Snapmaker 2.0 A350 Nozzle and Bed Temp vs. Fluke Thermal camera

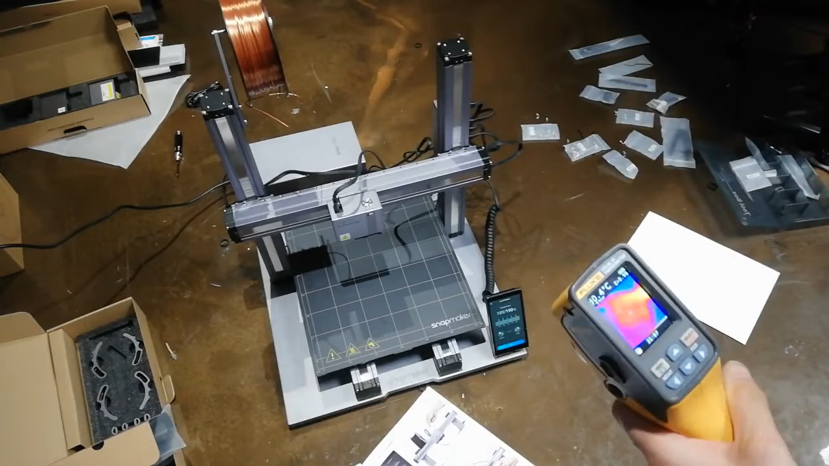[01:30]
but that's the outside of the nozzle there's obviously a temperature gradient between the outside of the nozzle and the inside and and the heat chamber I'm not convinced it's 190 degrees in there not sure but it's probably pretty close it might be you know maybe five to ten degrees out so yeah that's that's pretty good turn this baby off